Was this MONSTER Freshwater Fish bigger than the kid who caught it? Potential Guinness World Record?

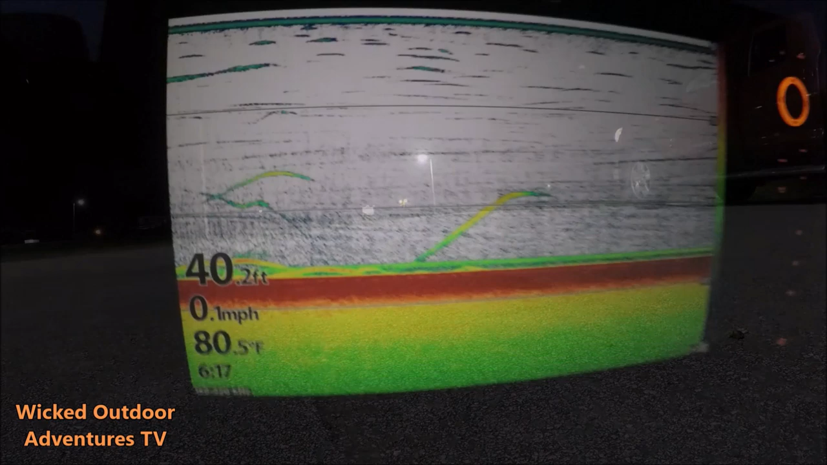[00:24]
On screen: depth 40.2 ft, water 80.5°F, speed 0.1 mph
All right, guys, we're here early this morning. Got a couple fish already down around our baits.
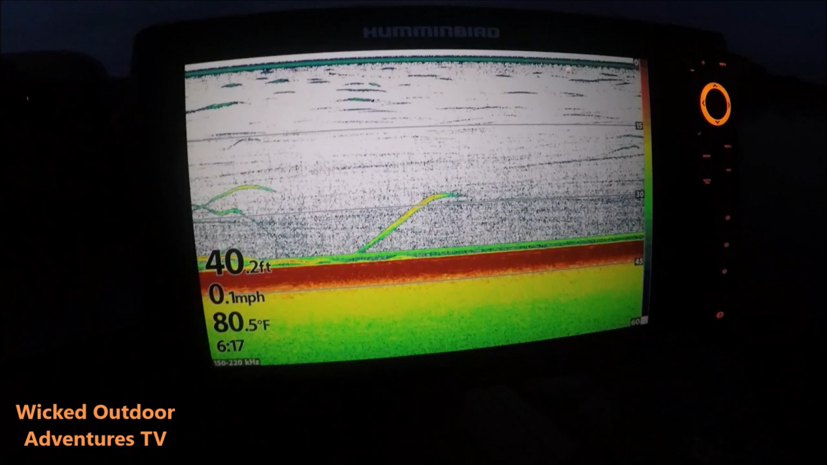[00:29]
On screen: depth 40.2 ft, water 80.5°F, speed 0.1 mph
So we're going to just sit here and wait them out.